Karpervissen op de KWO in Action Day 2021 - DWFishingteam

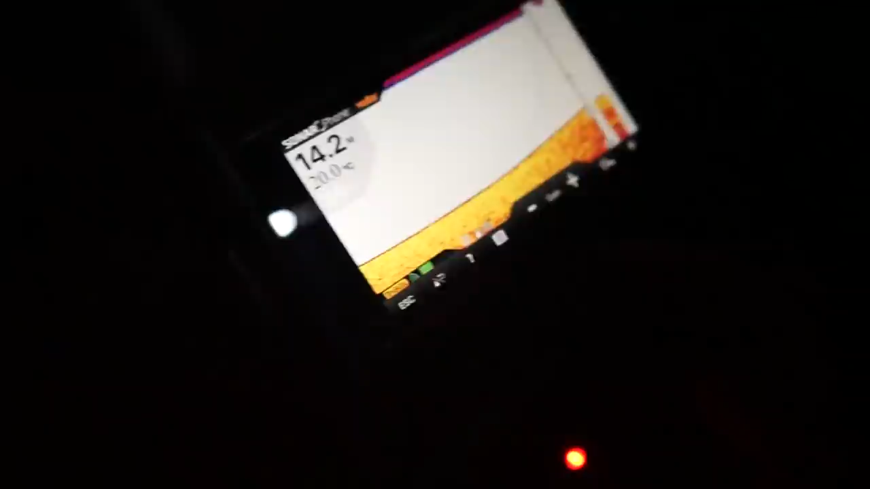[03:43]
We zijn aan het uitvaren. En het is hier heel diep. Het is 15 meter in het midden.
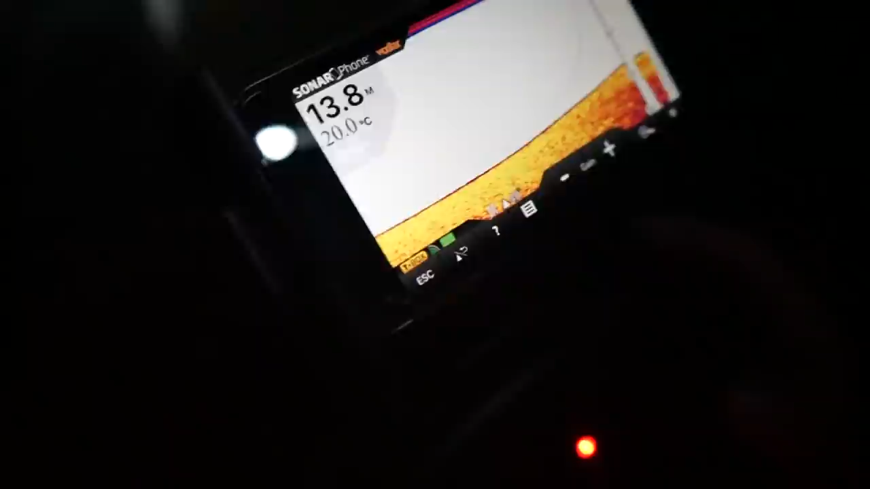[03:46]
On screen: depth 13.8 m, water 20.0°C
Hier is 14. Het loopt nu langzaam.
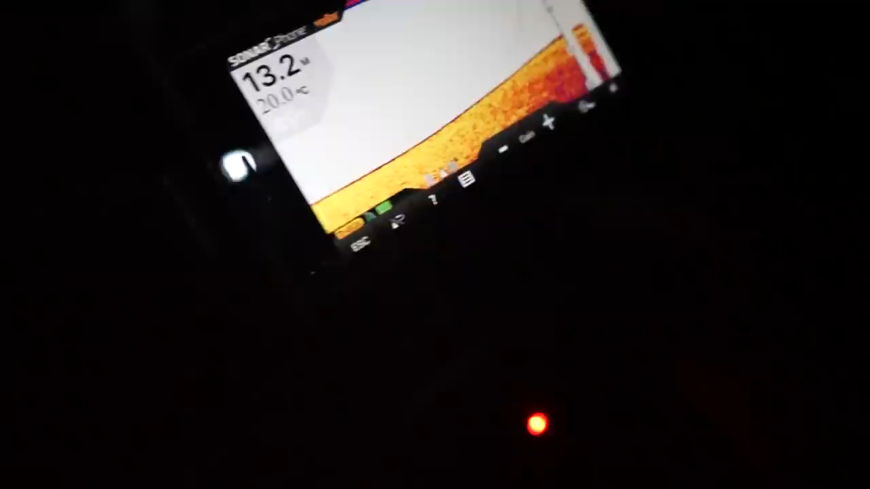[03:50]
On screen: depth 13.2 m, water 20.0°C
En ik ga nu op de route regger van 8 meter. Je ziet aan de bodem dat er niet veel modder is. Het is best wel harde bodem.
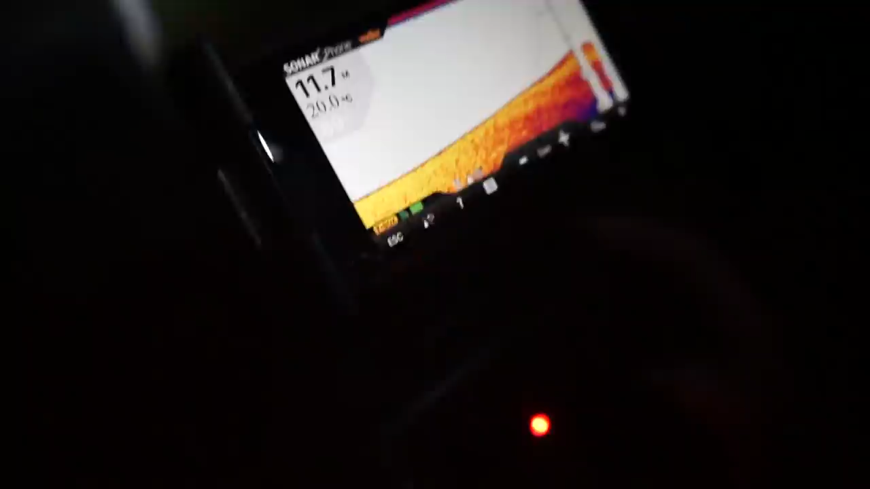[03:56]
De bodemstructuur. Dus dat is wel goed om te zien via die flexie daar. En zo zie je dus dat je ondanks dat het donker is.
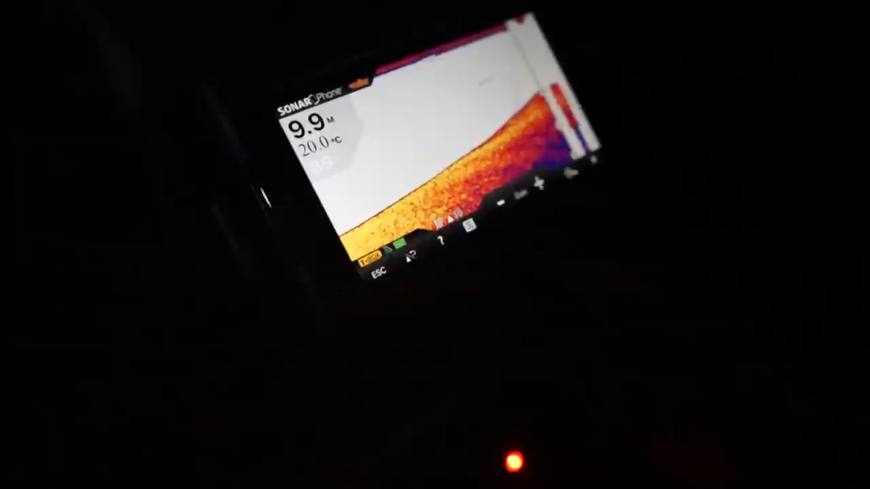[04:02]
On screen: depth 9.9 m, water 20.0°C
Kan je toch op een mooie stek liggen. Je ziet hier gaat ie al goed omhoog.
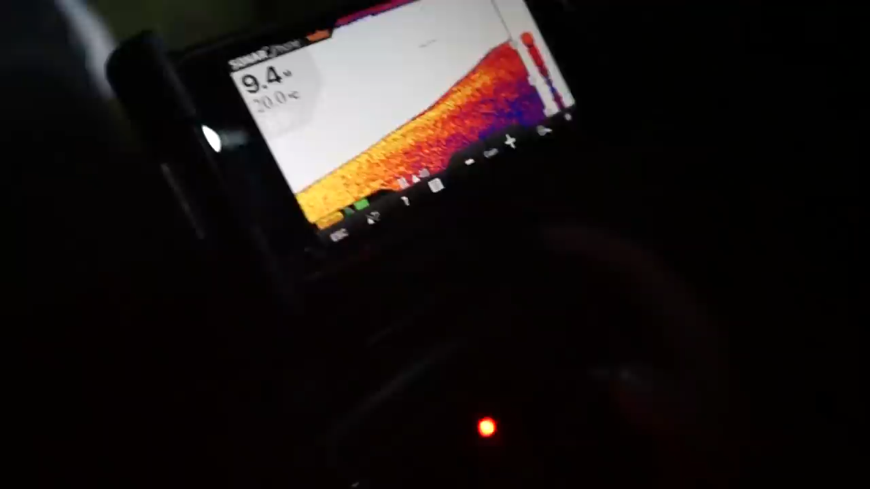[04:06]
On screen: water 20.0°C
Hij blijft hier een beetje liggen. En ik hoop dat ie op die 8 meter een beetje een tussenvrak neemt.